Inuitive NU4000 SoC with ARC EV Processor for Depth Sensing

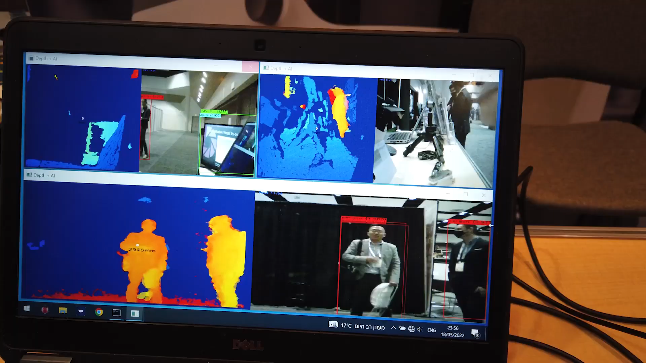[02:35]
obstacle detection capabilities for devices such as drone and the depth sensing capabilities that we offer that you can see here,
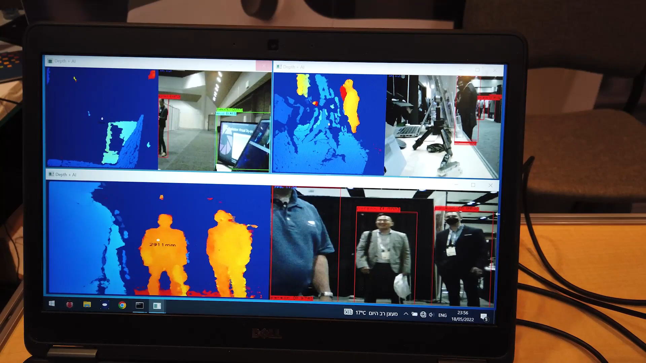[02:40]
basically if I change my position it will change my color based on the distance from the sensor